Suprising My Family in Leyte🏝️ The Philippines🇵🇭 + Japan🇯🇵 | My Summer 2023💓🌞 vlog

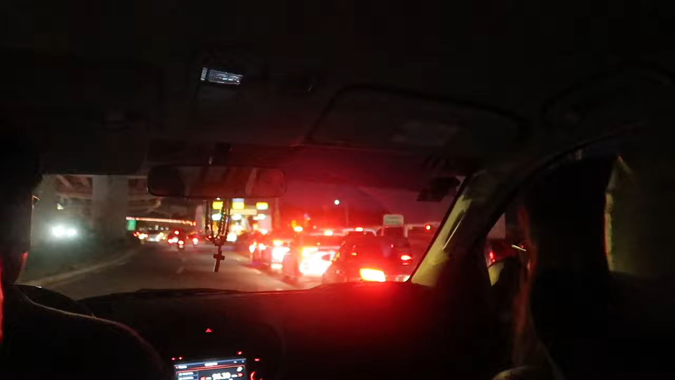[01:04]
Manatili sa kaliwa patungong 122. It's less busier than last time. Less traffic. Yes, the last time we needed to stop. We were staying here. It's still busy. Yeah. I didn't say anything. Ilang naman is. Oh.
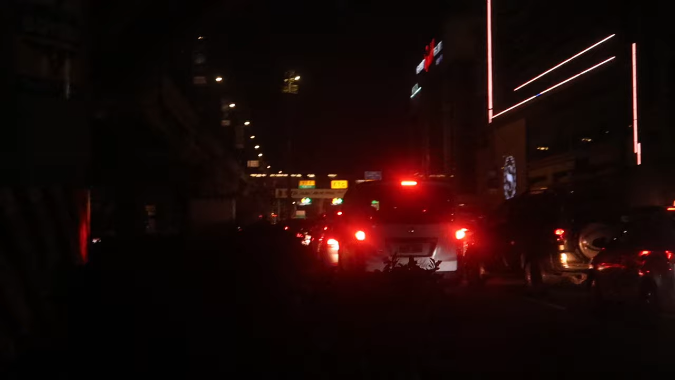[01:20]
Ay, oh. Para matig ka man din. At 10:30. Oh. What did you eat there?